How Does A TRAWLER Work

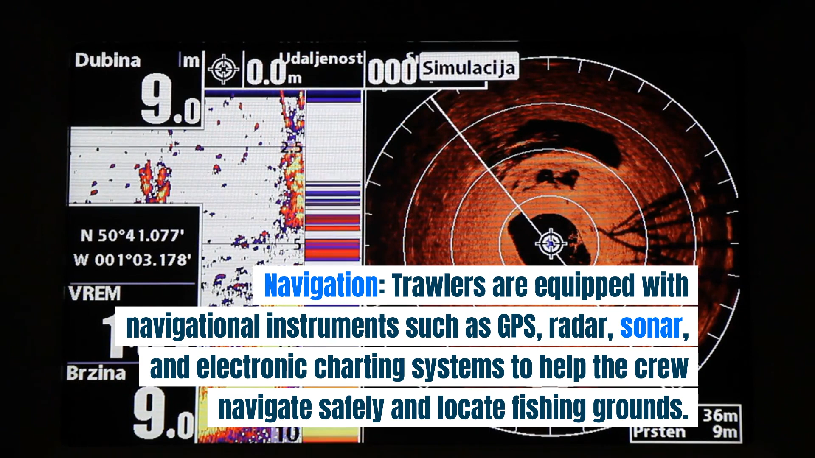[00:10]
On screen: depth 9.0 m
Trawlers are equipped with navigational instruments such as GPS, radar, sonar, and electronic charting systems to help the crew navigate safely and locate fishing grounds. Trawl gear deployment.